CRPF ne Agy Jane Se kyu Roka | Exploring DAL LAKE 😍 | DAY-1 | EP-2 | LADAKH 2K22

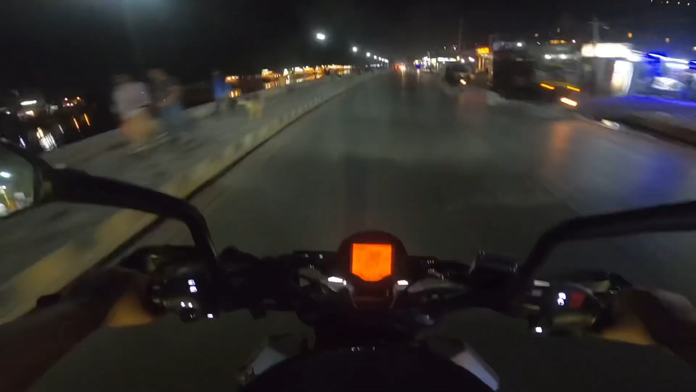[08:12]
सो भाई अभी सीधे होटल ही जा रहे थे एंड ये देखो क्या देखने को मिल रहा भाई,
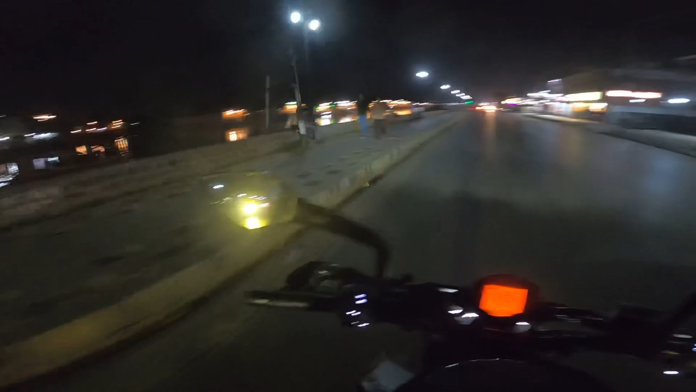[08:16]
शायद कैमरे में अच्छे से नहीं दिखे जितना अच्छा यहाँ पे लाइव दिख रहा है ना, मत कितने मस्त मस्त होटल हैं यार ये।